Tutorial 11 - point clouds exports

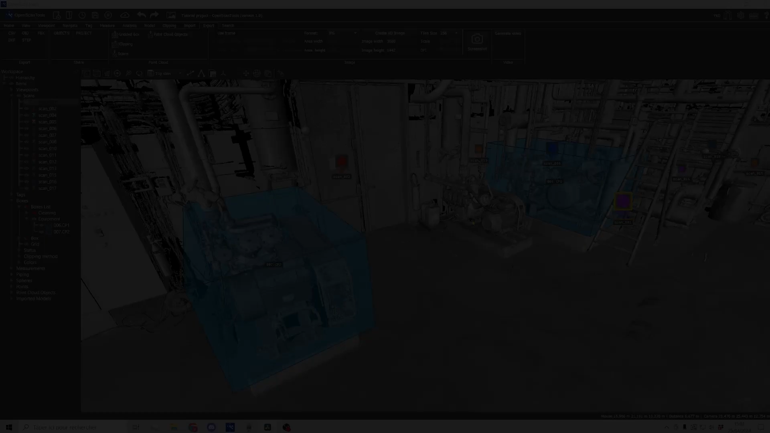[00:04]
Open scan tools lets you export point clouds with a wide range of options. Exports are managed from the dedicated tab. You can export complete or segmented point clouds. Let's start with full scans. The window offers various options. Export all scans, scans selected in the tree structure, scans displayed, that is to say not hidden in the tree structure.
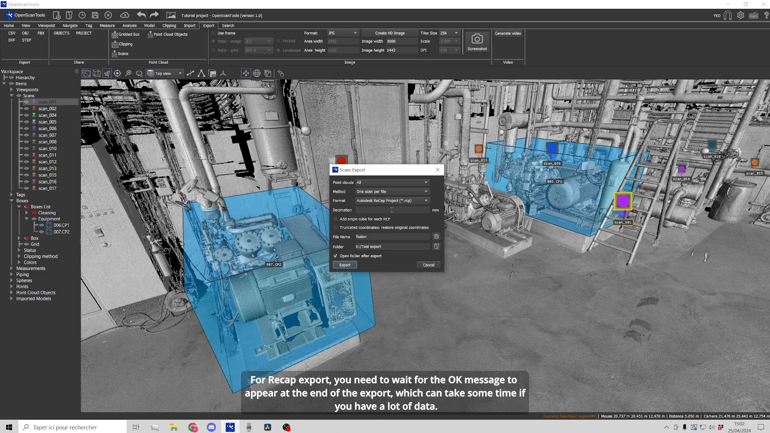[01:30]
For Recap export, you need to wait for the OK message to appear at the end of the export, which can take some time if you have a lot of data. Let's do a few exports starting with the internal format for the sake of speed in this tutorial. For the same reasons, we will not be exporting all stations. Let's select two stations and choose the separate files option. We can see that the two stations have been exported.
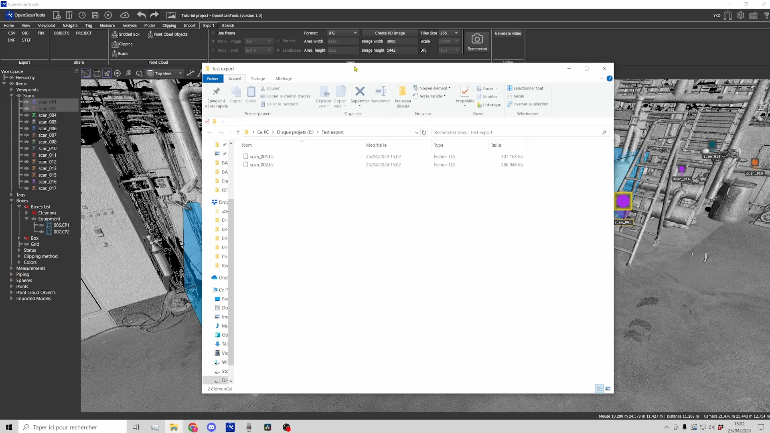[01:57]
Now let's take the merge option which requires you to name the output file.
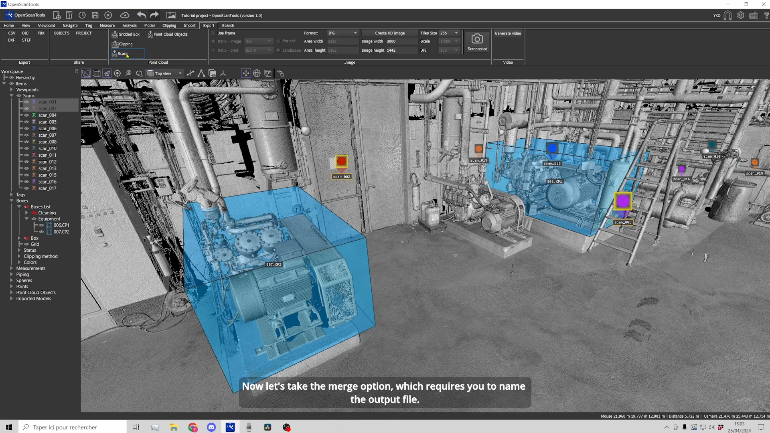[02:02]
The result is a single point cloud containing the two stations.
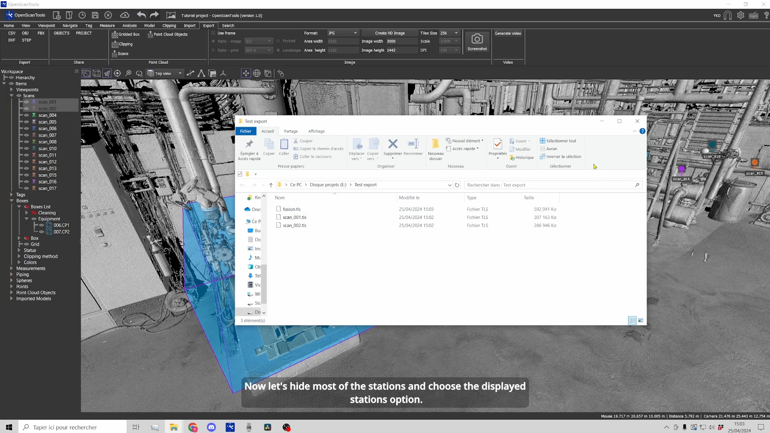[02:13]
Now let's hide most of the stations and choose the displayed stations option. Let's also choose the option to export as separate files.
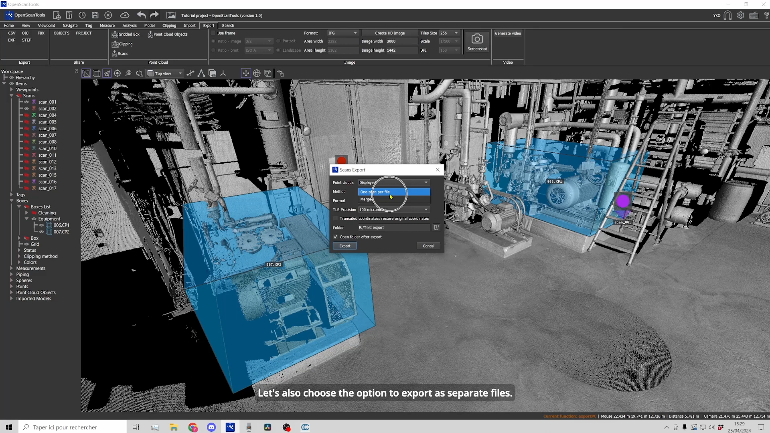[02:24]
The stations displayed have been exported.
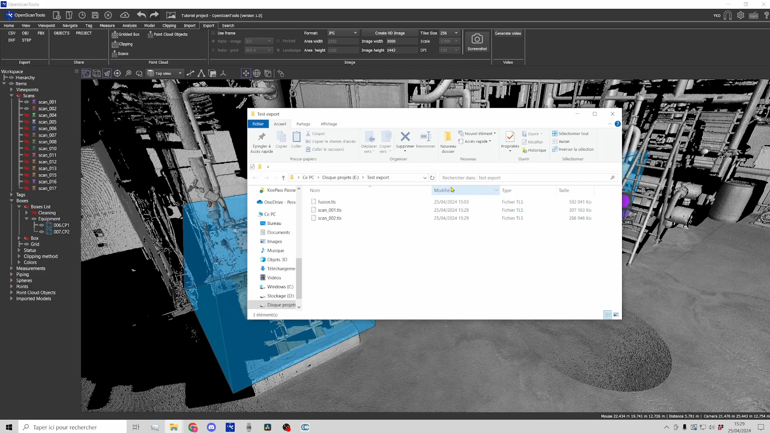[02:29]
Let's move on to exporting clipped point clouds. This export requires elements to be activated or selected.
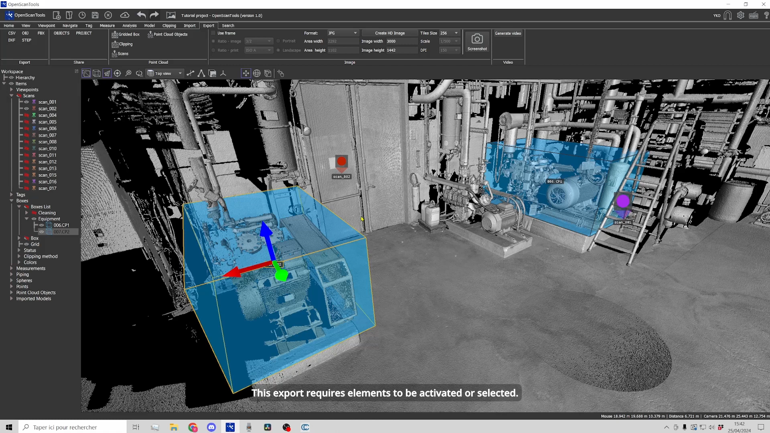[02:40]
We'll activate these two boxes surrounding the compressors then click on export clipping.
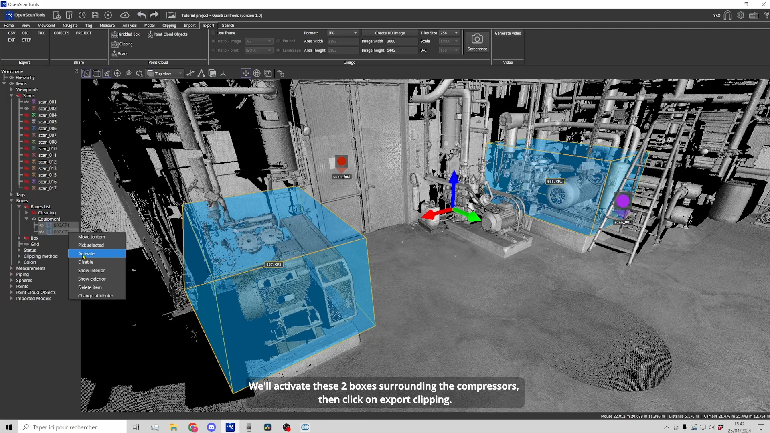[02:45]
Here too you'll find station specific options.
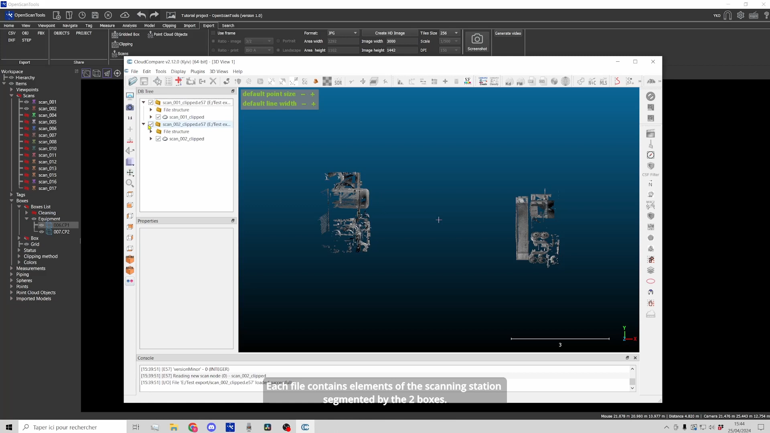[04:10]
Let's continue with the file per clipping option.
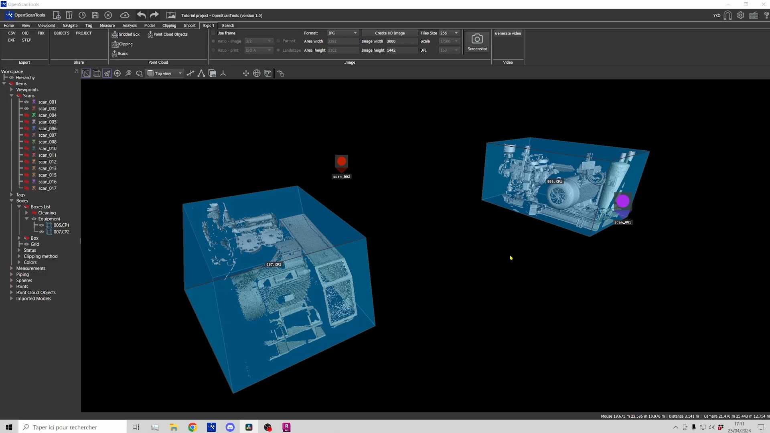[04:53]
Now let's export in Recap format with the file by clipping option.
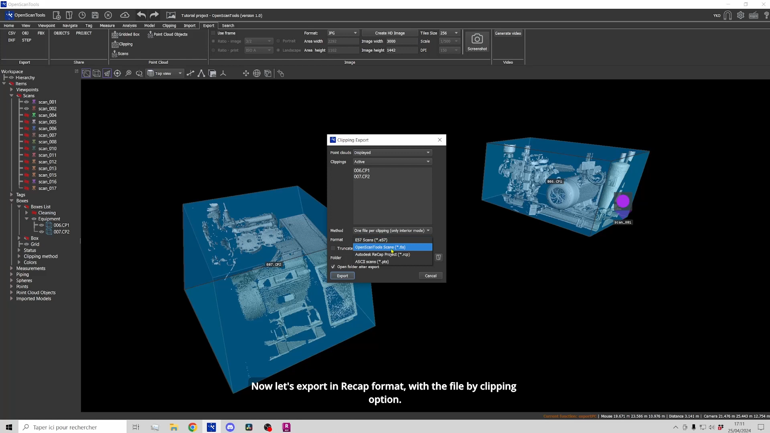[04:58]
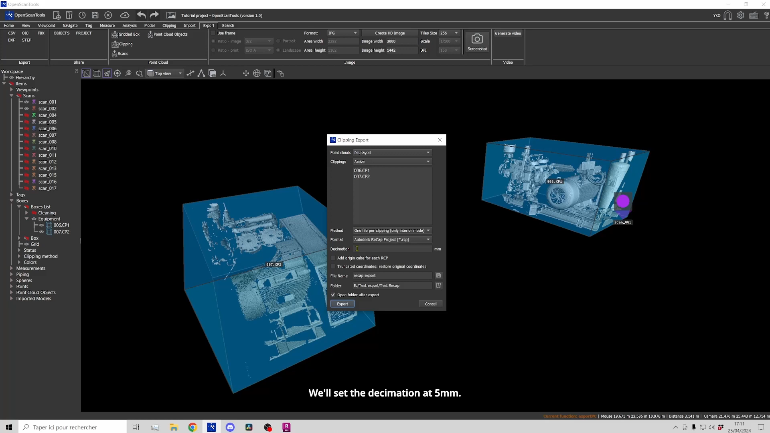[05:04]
We'll set the decimation at 5 mm. We'll look at the other options in another tutorial.
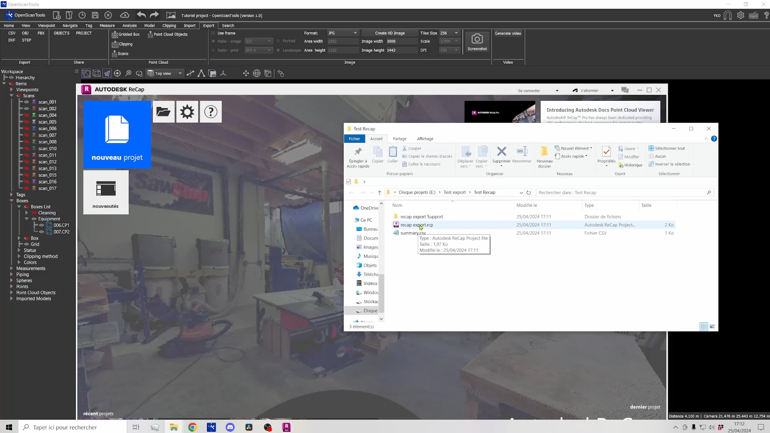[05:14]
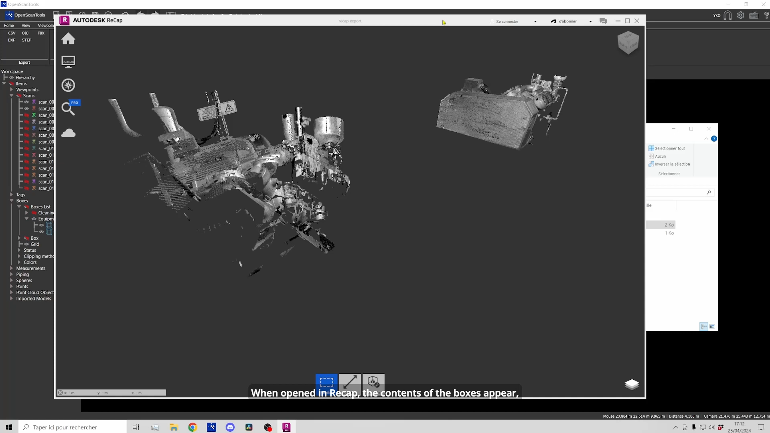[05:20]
When opened in Recap, the contents of the boxes appear and an RCS file was created for each box.